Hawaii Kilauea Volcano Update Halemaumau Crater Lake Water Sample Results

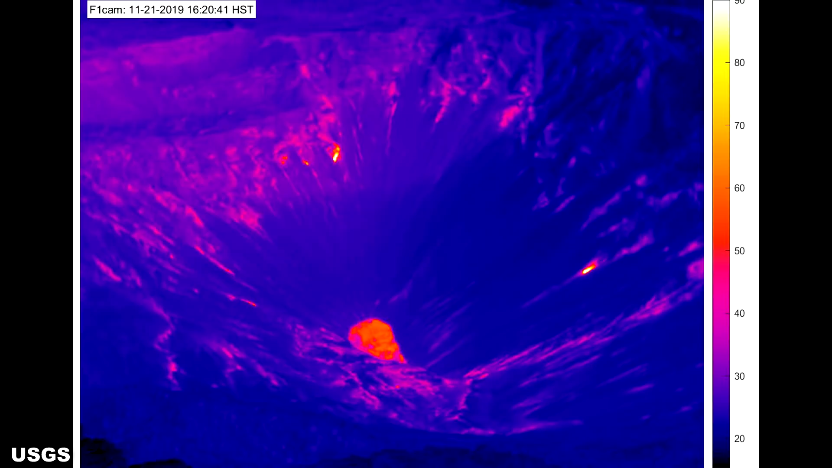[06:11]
around 158 degrees Fahrenheit or 70 degrees Celsius. It appears the water's surface temperature is relatively stable and not fluctuating very much.
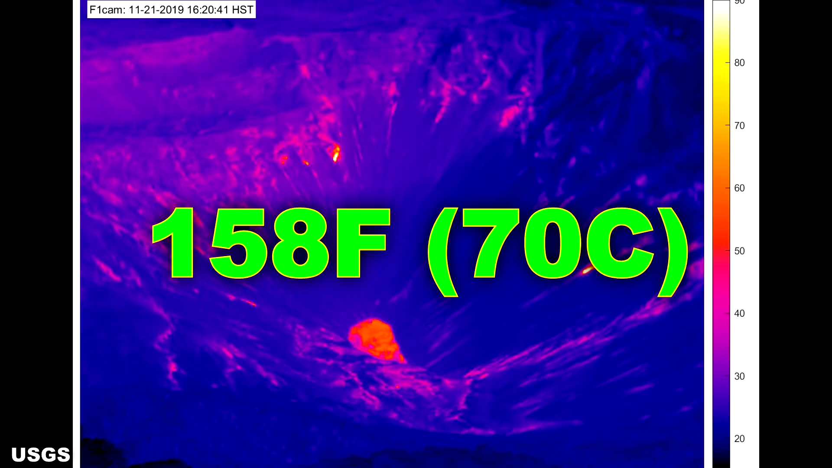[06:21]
Any rise or fall in the warmth of the water could indicate rising or falling magma in the reservoir below.